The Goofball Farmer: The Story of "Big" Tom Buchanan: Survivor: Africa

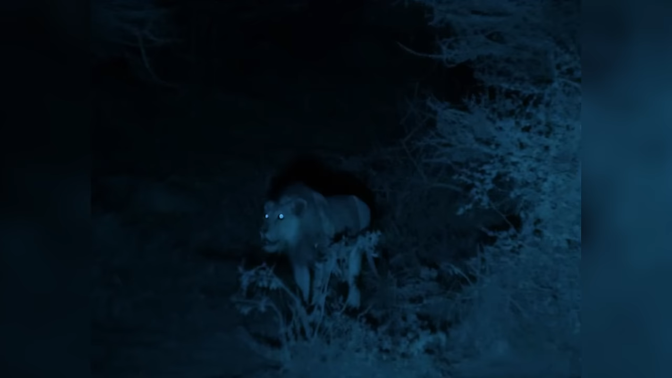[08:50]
Back at camp after tribal sees things heating up as there is a lion literally circling their camp while wheezing, so they kind of know exactly where it's at.